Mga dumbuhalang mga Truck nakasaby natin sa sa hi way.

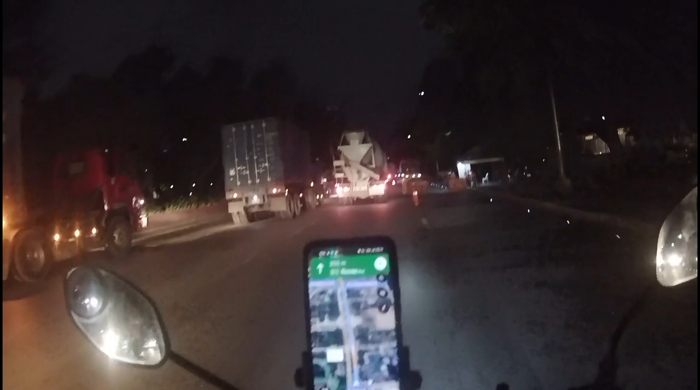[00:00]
abutan tayo ng oras ng mga truck. Wala, ipit na tayo.
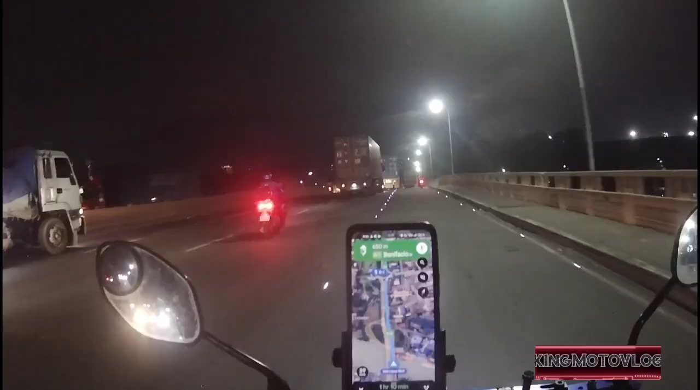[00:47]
Ayan ang truck idol oh. Nice.
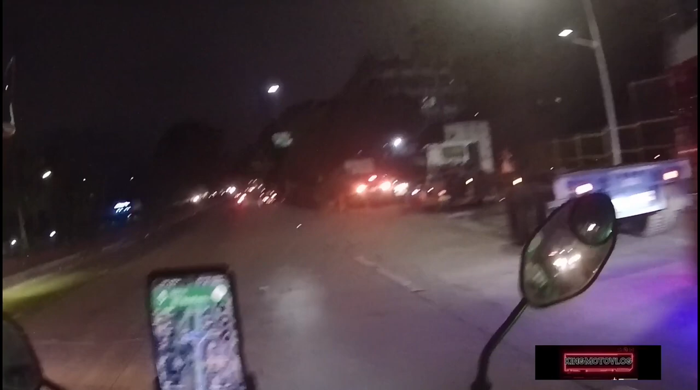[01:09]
Yan papuntong chair. Buti nila nakalabas na tayo dyan. Sobrang traffic dyan.